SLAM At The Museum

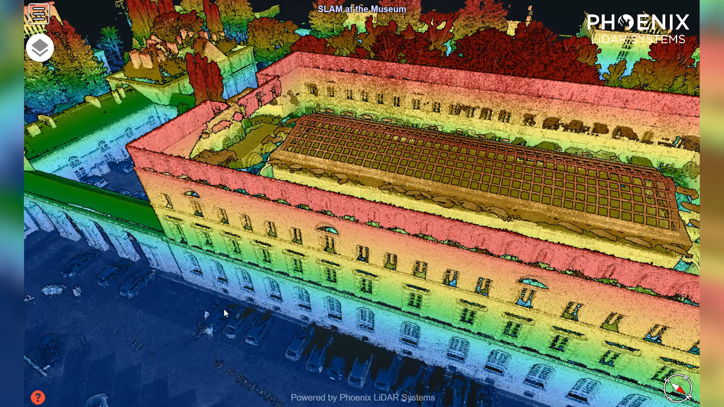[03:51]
So if we kind of jump in here onto our data set, I'm going to scroll out really quickly. You can see, you know, we have moderate vegetation, but we have got good hard surfaces.
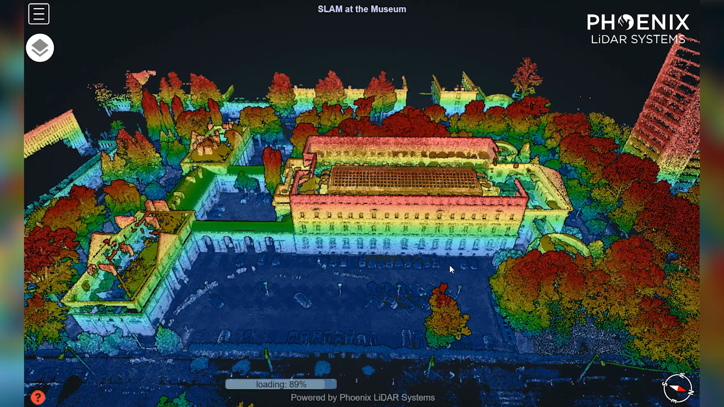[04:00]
And, you know, what we used to call in my former life, you know, we have a lot of pattern of life.
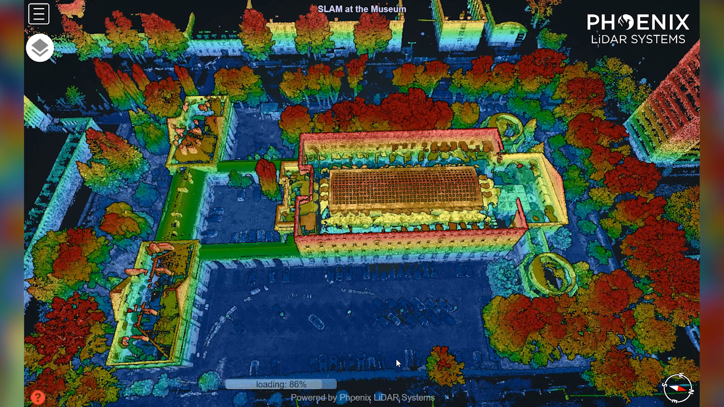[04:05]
So that means a lot of people, cars, and things that really are going to make drone operation, not maybe unsafe, but maybe more complicated, and when we'd have to go do that.
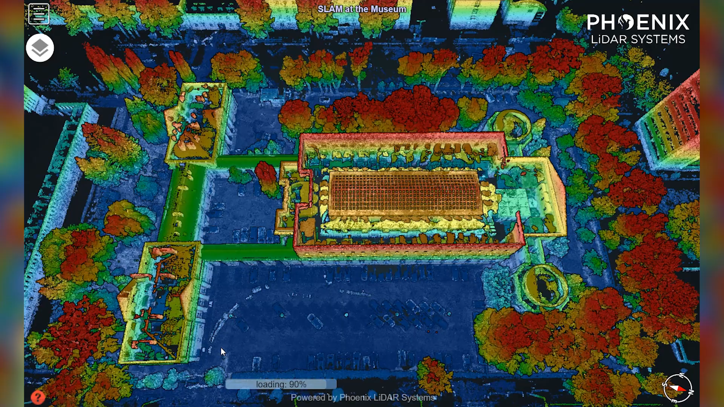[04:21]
So this is why using a handheld system or a backpack is preferred. And so as we scroll in, we can see we get the outside of the building and all the facades and attributes.
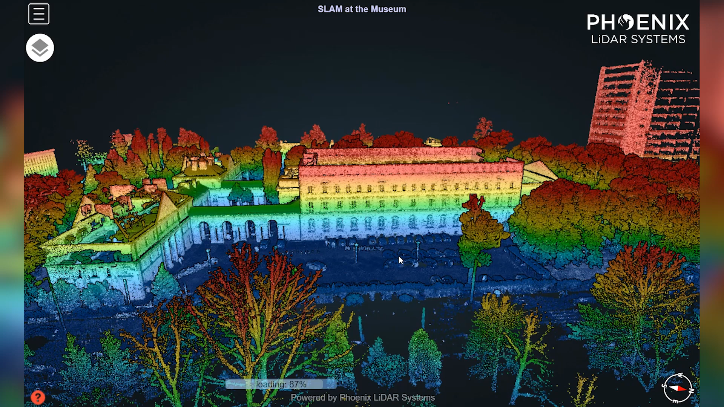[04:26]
And in this particular case, being a museum, this is more into what we call documentation, archaeology, or traditional heritage preservation.
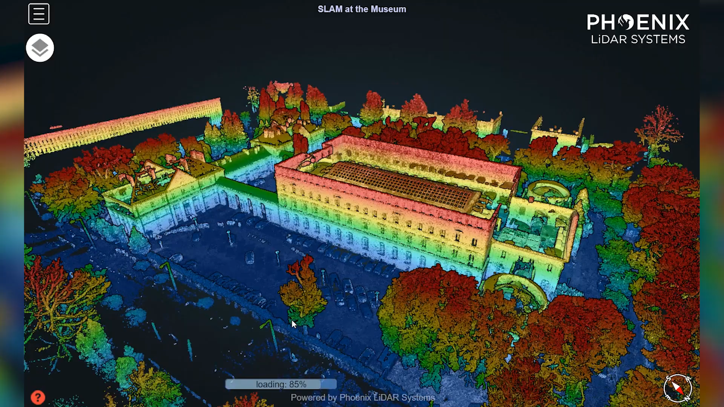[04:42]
So these are the kind of applications that we'd be doing in this particular case. And so we're able now to get the outside of the building, which is pretty typical of most LIDAR systems.
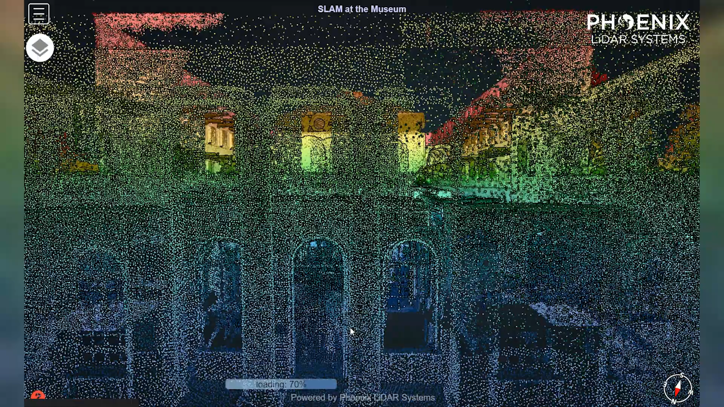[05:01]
So I'm going to walk you through the front door here.
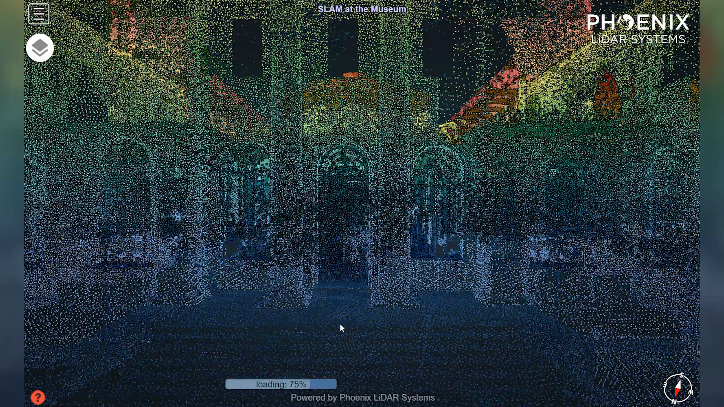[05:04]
And you can see we have pretty good strip matching.
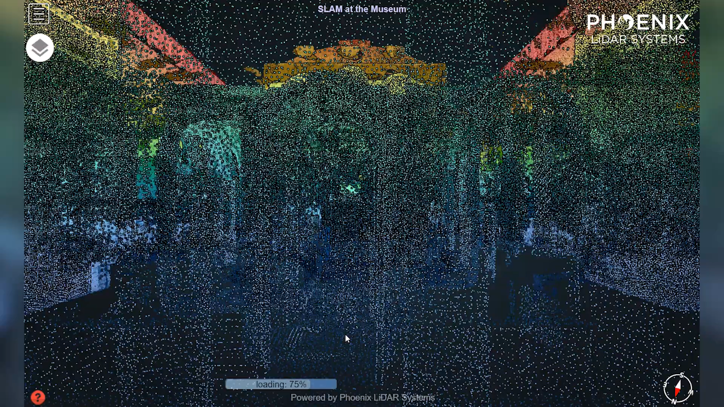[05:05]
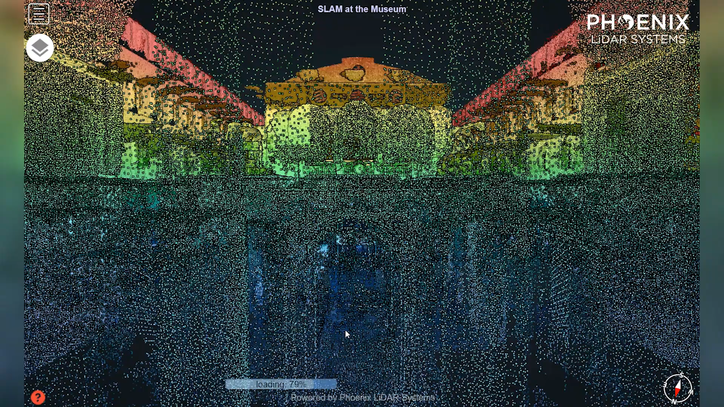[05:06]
A little cloudy, but we'll move through this.
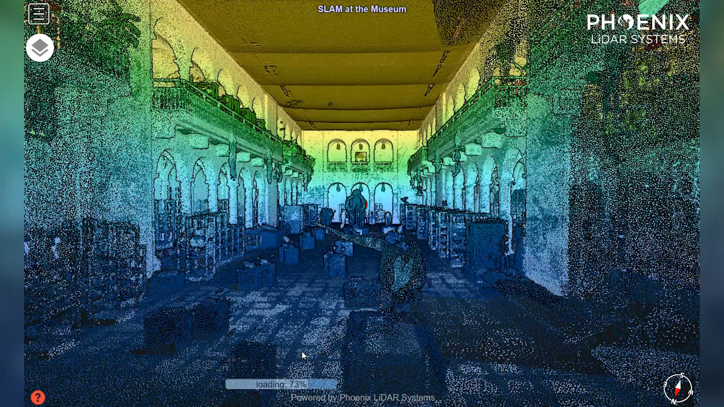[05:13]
And so as you start to look, we have really good resolution for using a Velodyne product.
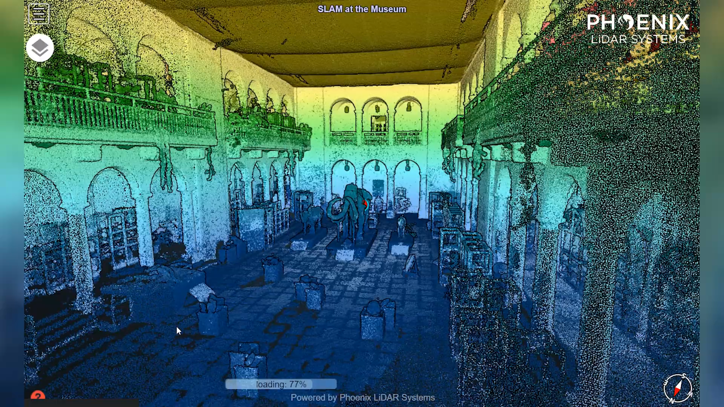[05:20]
And we can get our windows and attributes, and then move into the different features that we would want to see here.
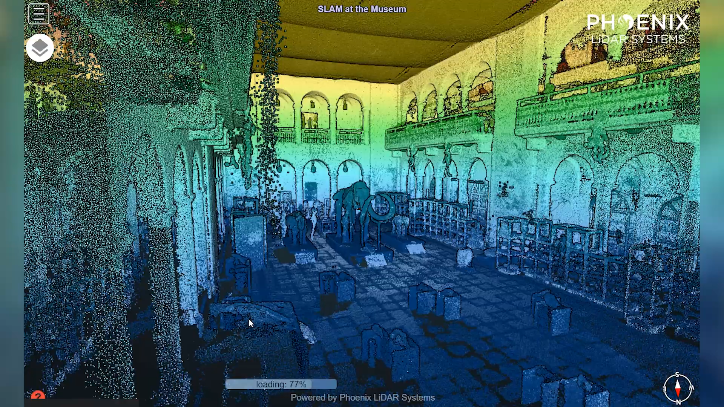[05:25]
And so typically, this kind of application is really good, especially if we can take an outside reference point and tie it in.
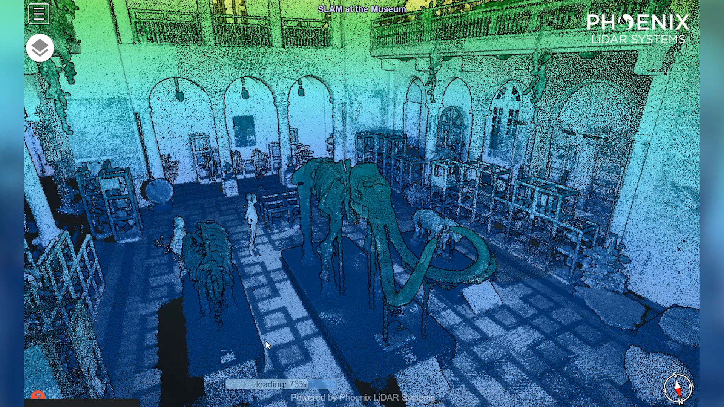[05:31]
So everything in here is accurate within about five to six centimeters absolute around on the Earth. So that's a real advantage. It saves a lot of time.